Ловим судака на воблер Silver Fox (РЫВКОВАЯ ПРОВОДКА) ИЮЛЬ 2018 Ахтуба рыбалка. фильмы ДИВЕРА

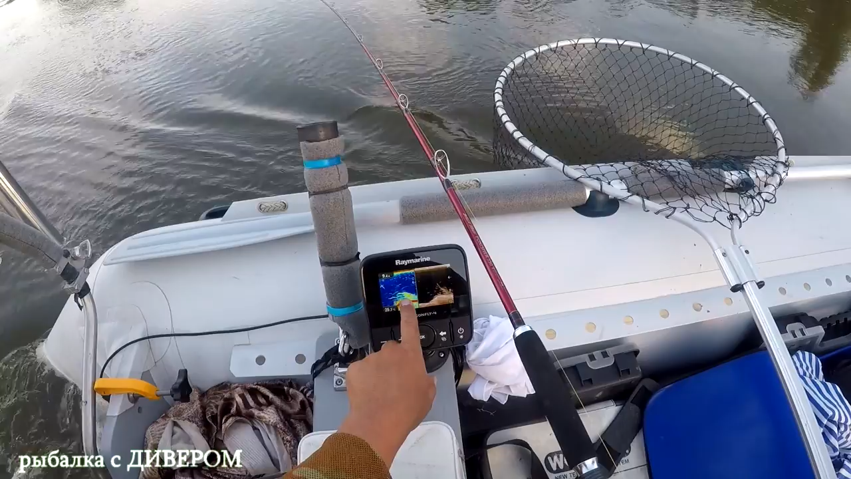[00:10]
Вот коряга. А вот так он на простом ухолоте. Вот ветки, вот рыба под корягами стоит. Вот для этого даунскан нужен. Все, мы дальше не идем, мы понимаем, что дальше коряга.
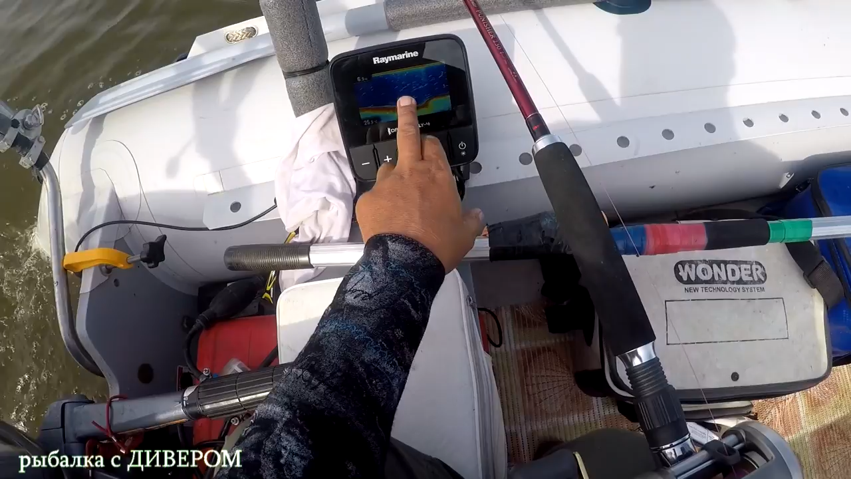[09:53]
Ямка при ямах, скопление рыбы сразу. При ямах, скопление рыбы. Я думаю, будет поклёп.